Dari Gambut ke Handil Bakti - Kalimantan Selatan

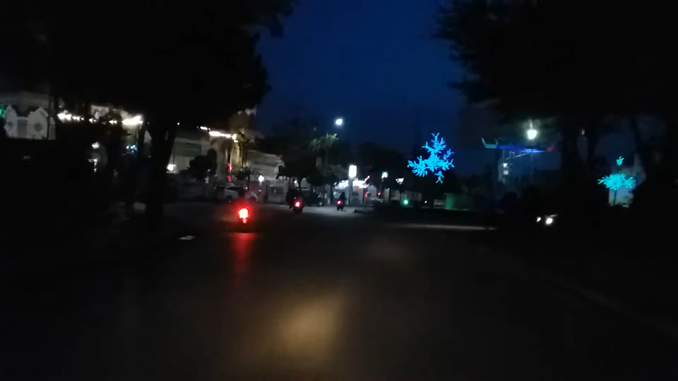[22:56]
Ini masjidnya ada di bundaran, di perempatan dan juga sekaligus bundaran.
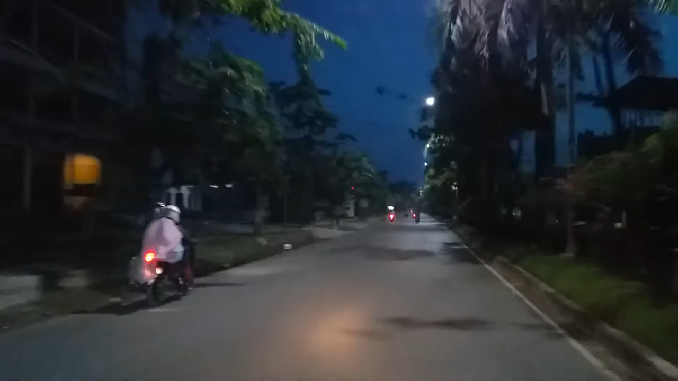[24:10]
Sekarang kita sedang menuju ke Rumah Sakit Ansari Saleh.
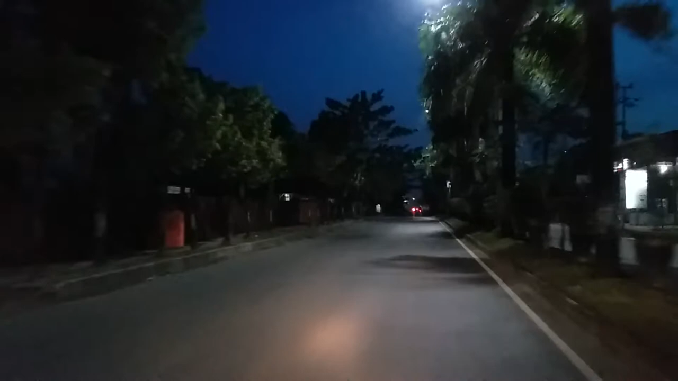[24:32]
Lihat di depan ini ada sebuah tanda. Nah, rupanya di sinilah jalan dialihkan.